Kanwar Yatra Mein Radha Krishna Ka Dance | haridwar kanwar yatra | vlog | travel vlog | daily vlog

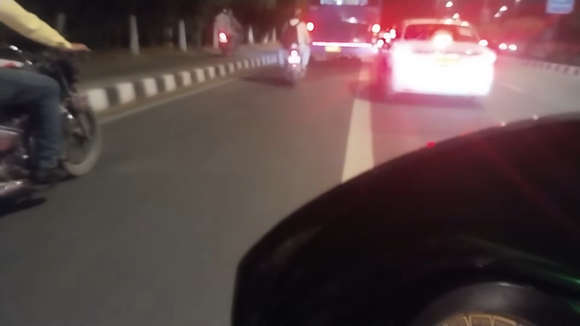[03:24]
ट्रैफिक तो है भाई यहाँ, थोड़ा बहुत तो ट्रैफिक लगा हुआ है, वही फ्लाईओवर वाला जाम है ये,
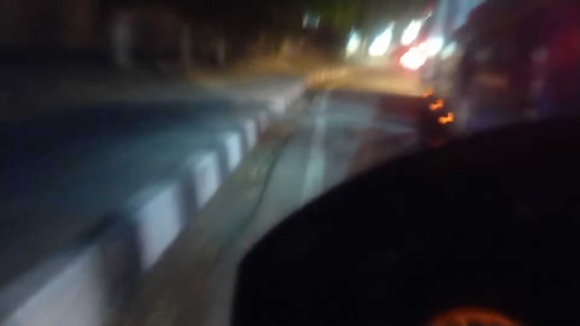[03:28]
यहाँ थोड़ा सा जगह मिल जाती है,